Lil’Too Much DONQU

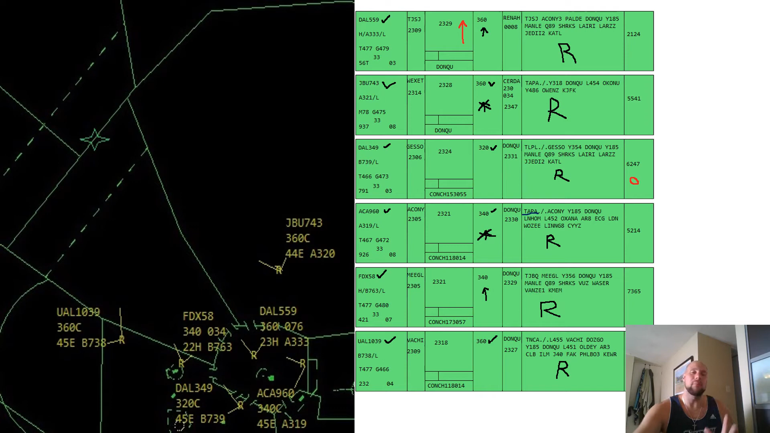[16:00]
For the most part, the strips can be used as an awesome decision support tool to help you get a picture and to help with your projection. Maybe you're not so developed yet when it comes to projecting far out and away. What you see here, this mass throng of aircraft activity,
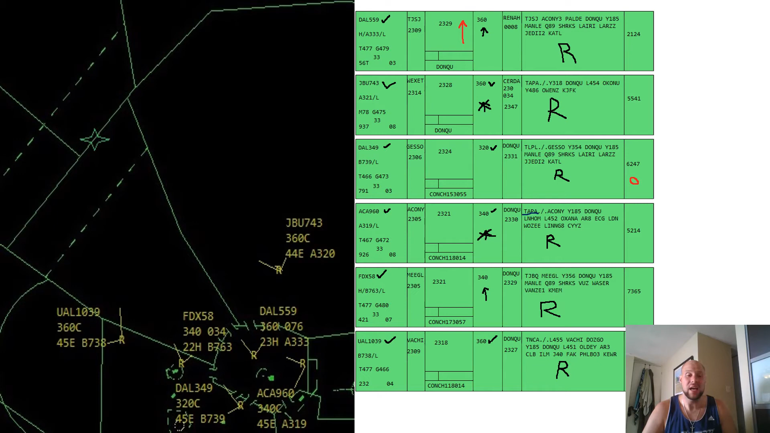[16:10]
you're like, I think some of these guys can fall in line, and chances are you're probably right, but you can supplement your decision and enhance your decision using all available tools. We talked about the DU key and some of its limitations.
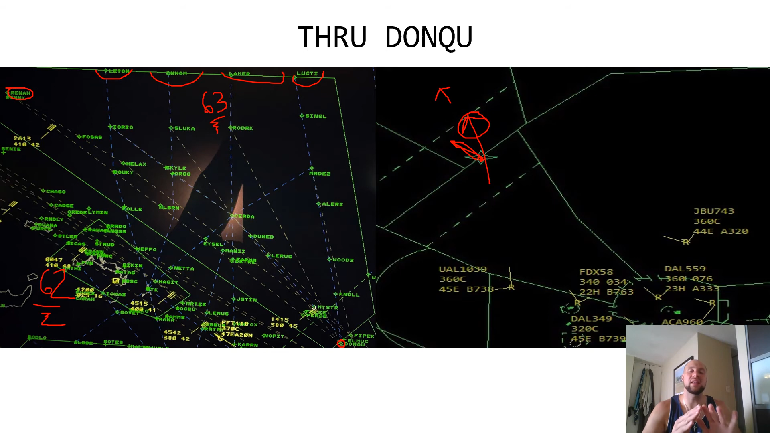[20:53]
If they are inbound to these fixes and they are over DONQU, which they should be, they can proceed direct. Cool. We know that at least some of this traffic will diverge immediately after passing DONQU. We also know that a lot of the airways that these aircraft are established on will either transition them via that direct or take them to these fixes just by virtue of the airway themselves. Now, if we were to take a slide back, go back and see what all the strips showed us what these aircraft were doing, I'm almost positive that a lot of these aircraft are all on different Lima airways. And actually, we can probably deduce that too.
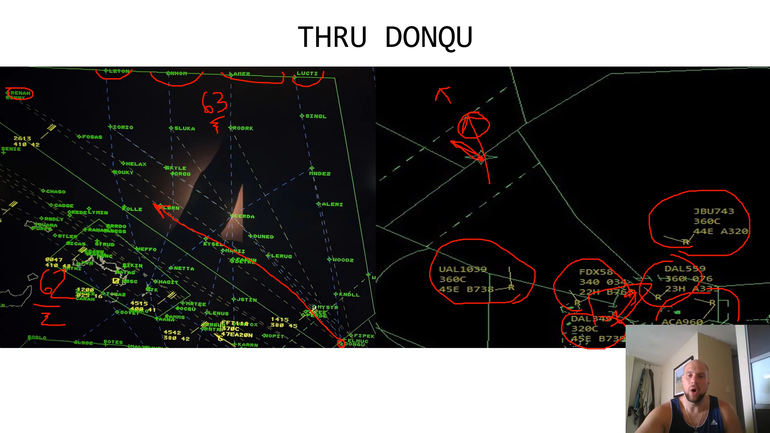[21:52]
And Air Canada 960, I'm almost positive, was Lima 452. What does that mean? So we have three customers all in the same general area wanting to go over Rena eventually. That's fine. We can accommodate this by doing what? Here comes the technique. Who has been flying the longest? It's Delta 349. First come, first serve. They're currently at 32. That's fine. They're occupying that airspace. FedEx 58 wants flight level 340. Okay, noted. And Delta 559 is at 36.